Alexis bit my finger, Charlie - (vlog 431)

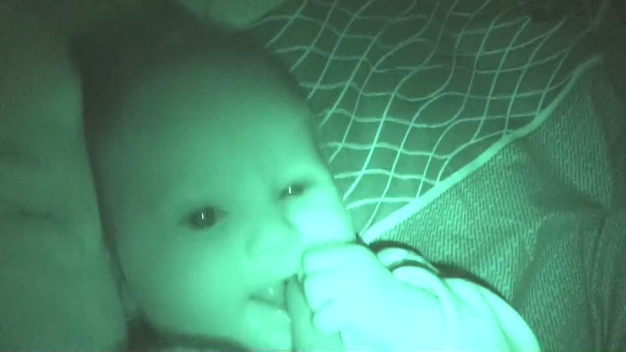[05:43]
Get a little, we can use him for her to see in it. Get your little hand down to dad. Get your hand out of him out. Chew on dad's finger. It's funny, the strength of her jaw is getting more. What, was that little fluff that just popped? I can feel a little tooth or something down there. Let's have a look in there. Let's get in there. Can we see a little tooth? Where's our little tooth? Show me a little tooth.
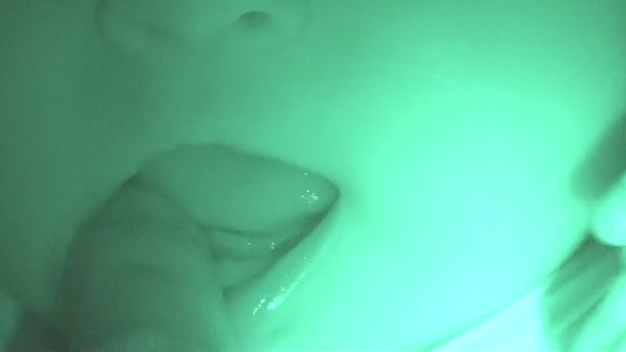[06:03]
I reckon there's a tooth in there. Where's our little tooth?
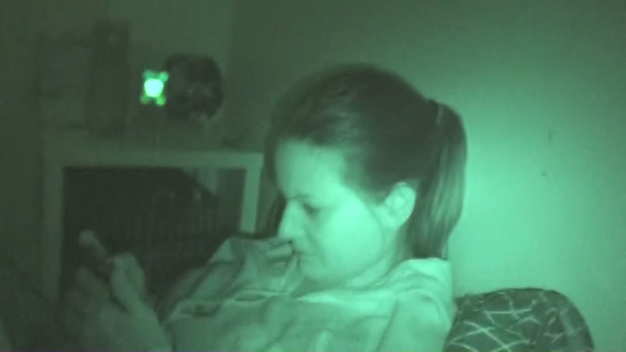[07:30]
And here's a beautiful looking girl. Hello. Hello, Miss Infrared. How are you doing? Hello. Miss Infrared looking very beautiful there. Hello, Mummer. I said you're looking very beautiful there. I don't think so. Yes, you are. You're just gorgeous on a stick. On a stick? I don't know.
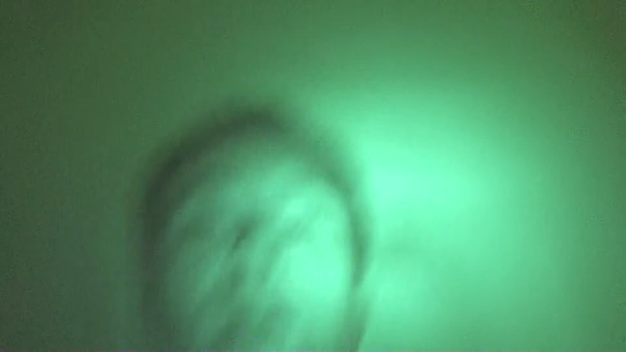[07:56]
All right, guys. We are having quite a time hanging out here. We're all in bed.
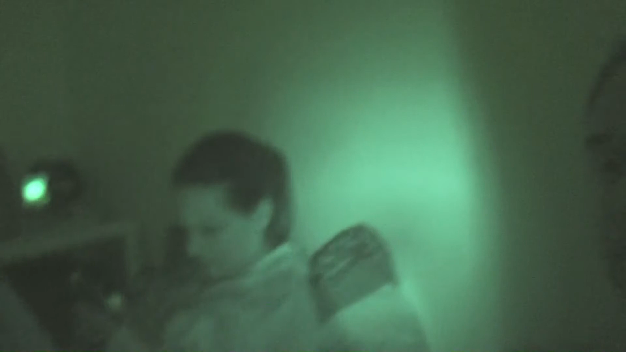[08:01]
The lights... Well, it's just not very well lit, so I've got the infrared. And plus, Joanne only likes to be vlogging infrared now. That's her... What is it? What's the word I'm thinking of? Your requirement. You look so serious there.